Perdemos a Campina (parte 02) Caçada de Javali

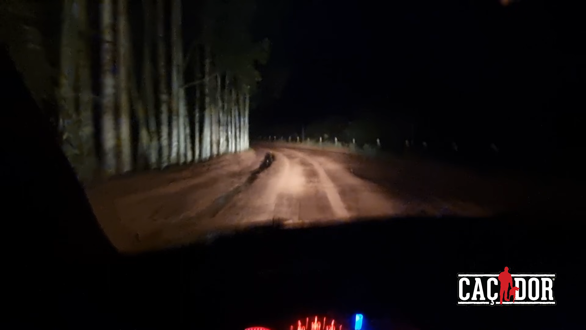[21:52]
Não teve jeito não, chegamos ali nas possíveis fazendas que a gente ainda não tinha ido, onde que ela podia estar, 11 horas da noite, as porteiras tudo trancadas. Vou embora pra cidade porque o Wallace tem que trabalhar, o Guilherme tem que cuidar dos cachorros. E eu dou uma piscada e amanhã de madrugada eu venho aqui atrás dessa cachorra. E ainda estamos pegando uma estradinha pesada, viu? Barrenta, barrenta, barrenta. Podemos ficar paradão. Passamos do primeiro desafio, conseguimos superar a estrada de terra.